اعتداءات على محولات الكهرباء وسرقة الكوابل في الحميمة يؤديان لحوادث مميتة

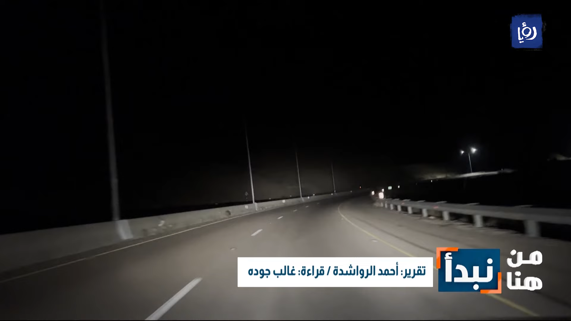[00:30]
رحلة محفوفة بالمخاطر تبدأ من الحميمة حتى مركز جمرك وادي اليوتوم مدخل العقبة الوحيد طولها 100 كم والسبب هو الطريق المتهالك وغياب الإنارة مما يشكل خطورة بالغة على مرتاديه فتارة يضاء الطريق وتارة أخرى يغرق في الظلام الدامس بسبب العبث في اللوحات الرئيسية على جانب الطريق نتمنى أن
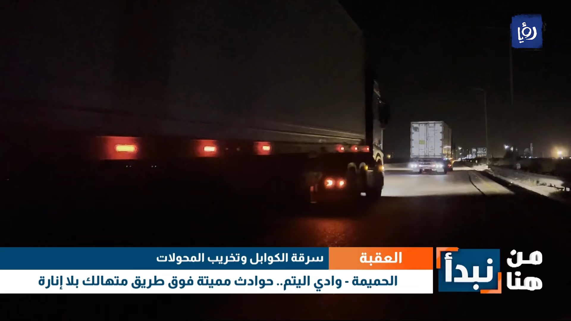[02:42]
سير قد تكون قاتلة في بعض الأحيان وتتسبب اعتداءات مجهولين بحسب وزارة الأشغال على محولات رئيسة